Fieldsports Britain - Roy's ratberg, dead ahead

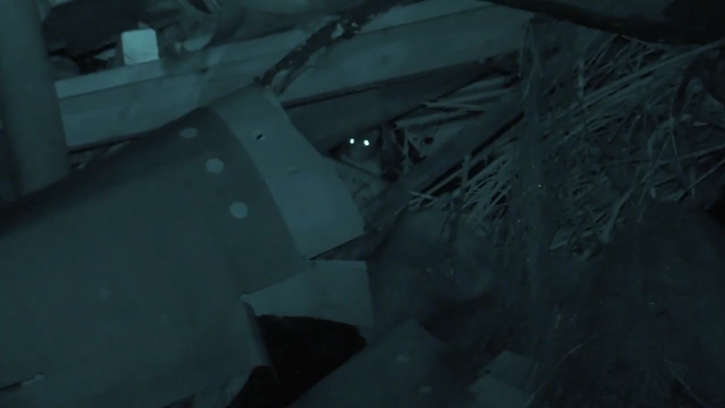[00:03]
Having had the luxury of heat seeking can Roy learn to love night vision again as he tackles the Ratberg.
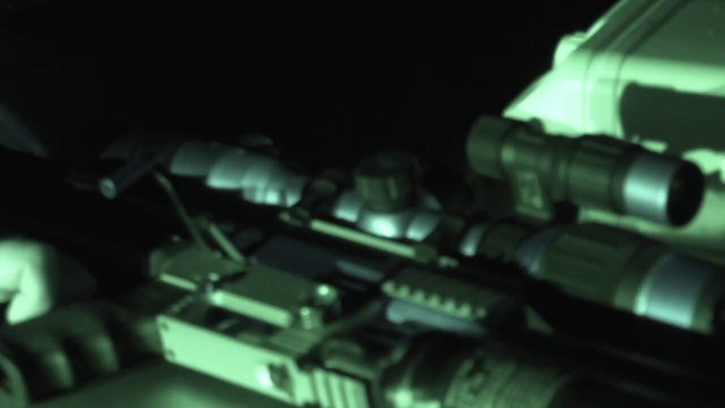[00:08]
I am more scared of a charging rat than I am a charging buffalo. Do you see the size of the teeth on it?
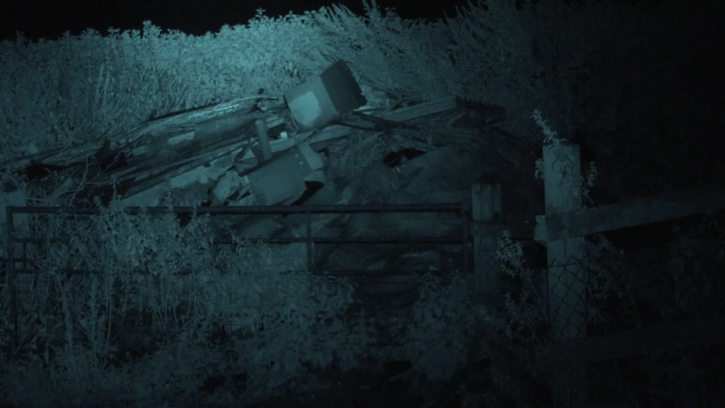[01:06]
It's a dump, a bonfire, a trash heap that grows,
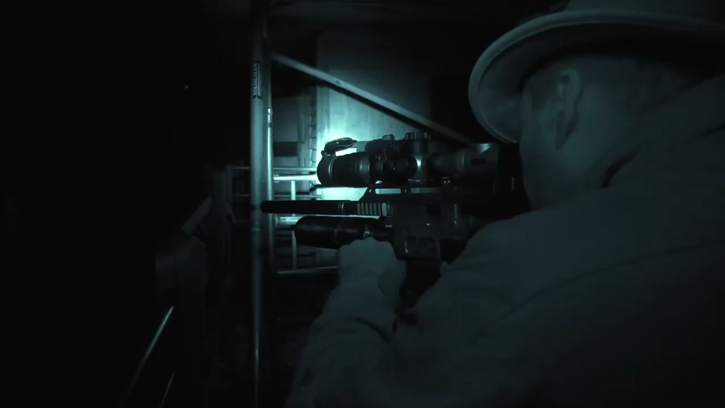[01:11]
gets a bit smelly and then springs into life. That's a smack on the money.
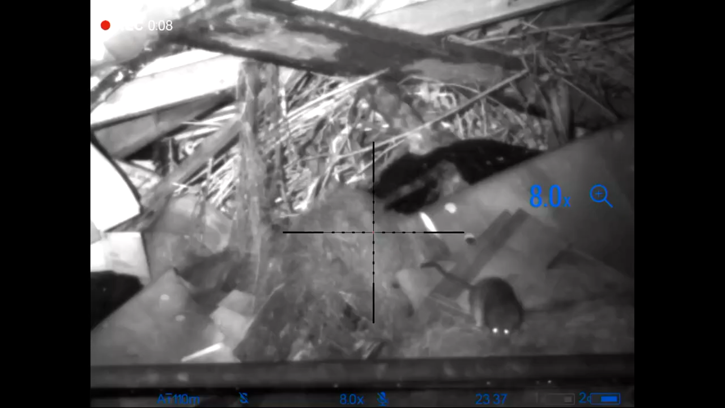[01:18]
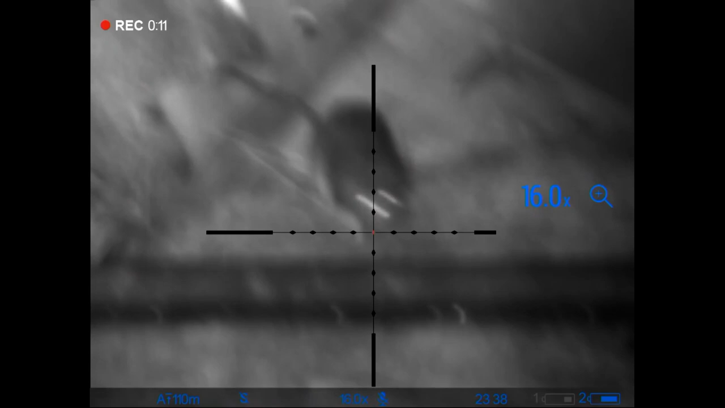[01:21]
Yeah, at the top of the five bar gate, yeah. It's been a bountiful year for these special rodents. Roy is constantly chipping away but maintains that poison is a no-no. Oh, yeah, yeah, got you.
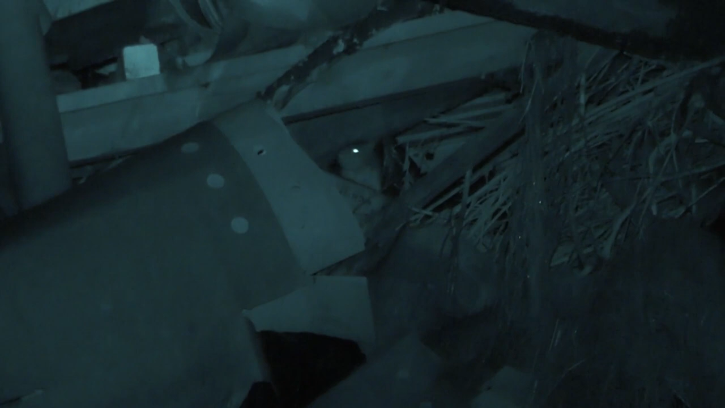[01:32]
Because obviously we have got the birds of prey here and we are surrounded by wild owls and wild birds of prey as well. So we don't put any poisons down,
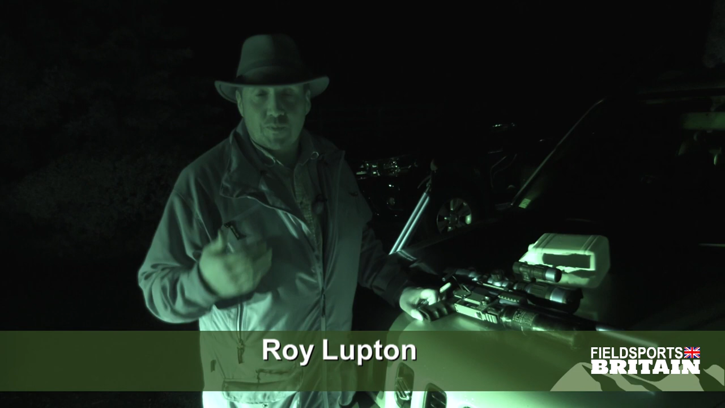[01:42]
so we don't use any rodenticides because you can get the problems with secondary poisoning. So most of our rat control is done by shooting with the air rifles and trapping.
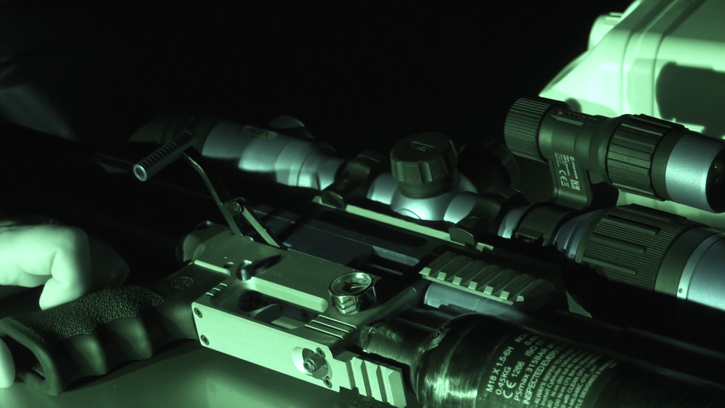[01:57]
Obviously, I've been using thermal that we can interchange on this and on my centrifuge as well.
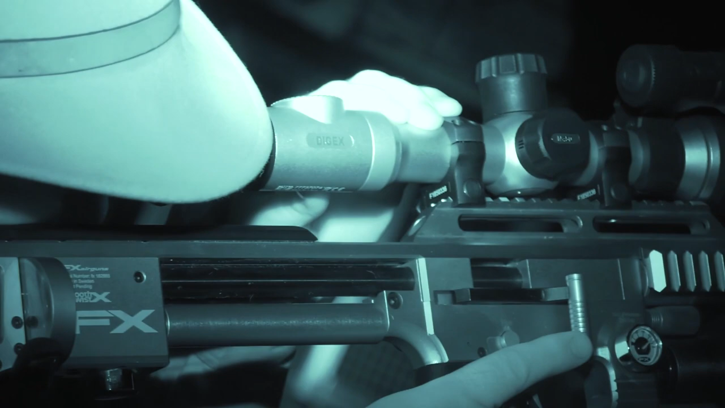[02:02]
But I've been really keen to see the progression of some of the digital night visions that have come along. And this looks like an absolutely superb little bit of kit from Pulsar.
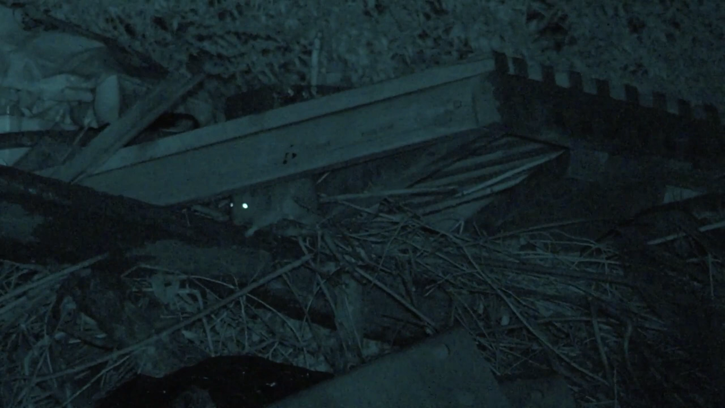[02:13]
And this is a DigX N450. I've not tried it at all. We've not even zeroed it yet. So put it on, got it all squared up. So we're going to do a quick bit of zeroing. And then hopefully we can shoot some ratties. In best field sports style, we're going to draw ourselves a little rat target on here. And I want to make sure that we're able to hit a head shot at 30, 40 yards every time.
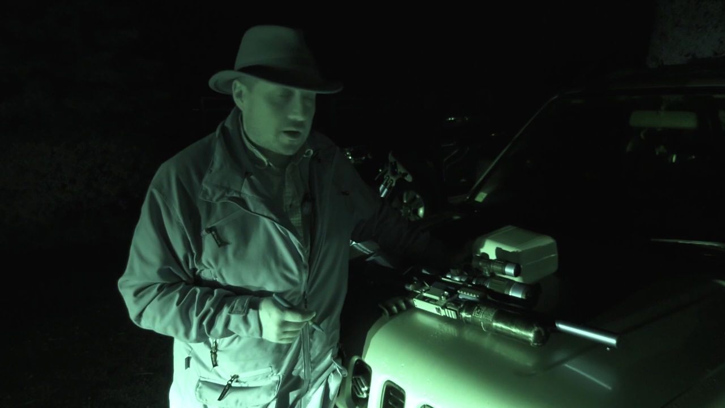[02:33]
I'm going to zero about 30 yards. And then for what we're doing tonight, that should be about perfect. So anything from sort of 15 out to 40 or 50, we should be pretty much on the money. So let's have a go at drawing a nice little ratty.
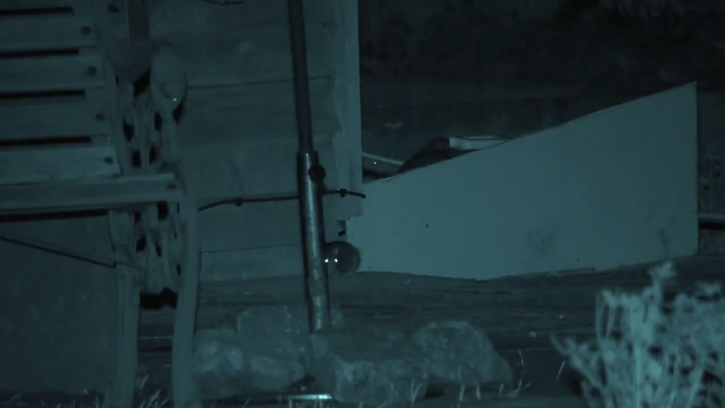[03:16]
OK, so you can see I was just coming down with the adjustments where we were just slightly above and then you can see that hole there.
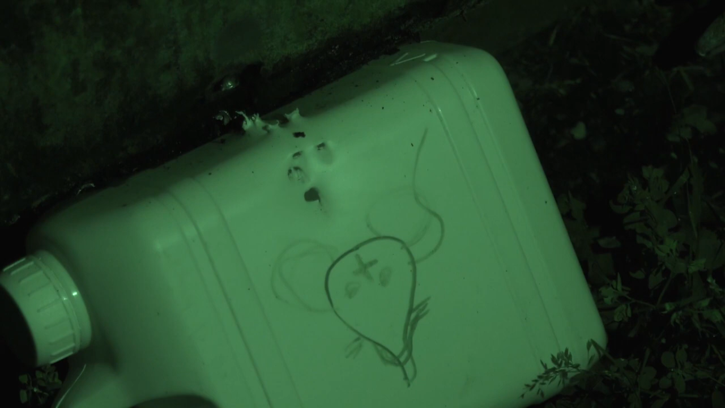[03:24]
So the larger hole, we've just put three pellets through there.
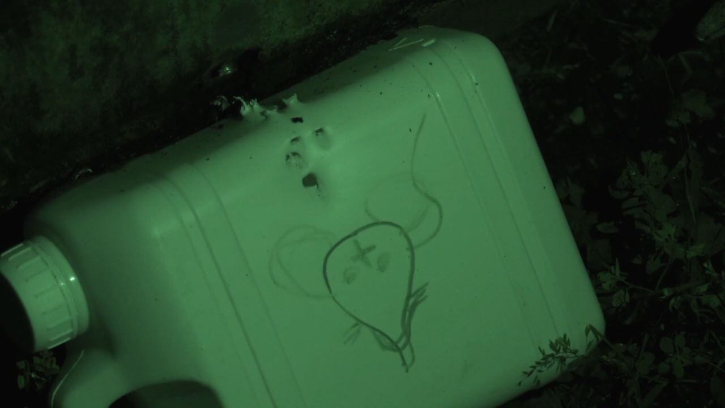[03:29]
So I'm quite happy with that one and I think it is time to go and find some ratty's. No, not yet. Bottom right. Bottom the right. Look at the top of the fire. The thing is Roy is spoilt.
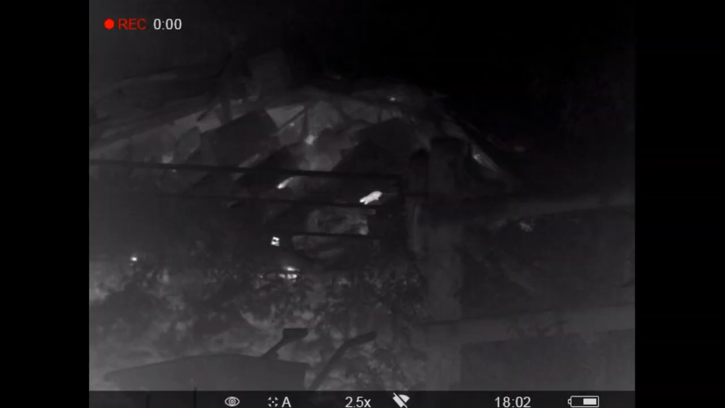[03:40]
He's been using thermal for all his foxing and ratting for a few years now. It will be interesting to see what he thinks of this latest generation of NV. I think this is going to be absolutely superb for putting on the centre fires and going out playing with
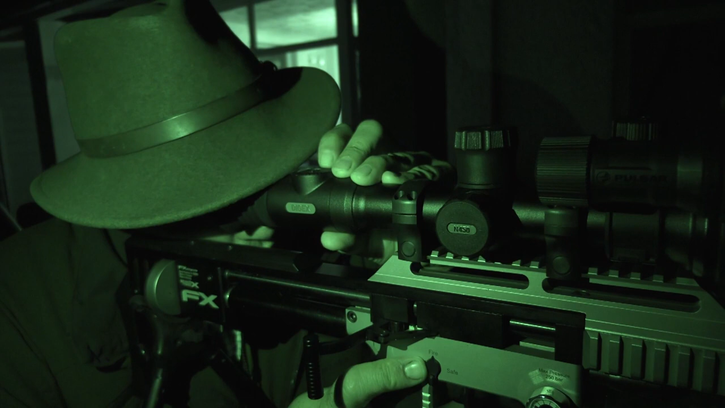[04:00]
the foxes because that really does look absolutely superb. I will just play with the IR and just see what that does.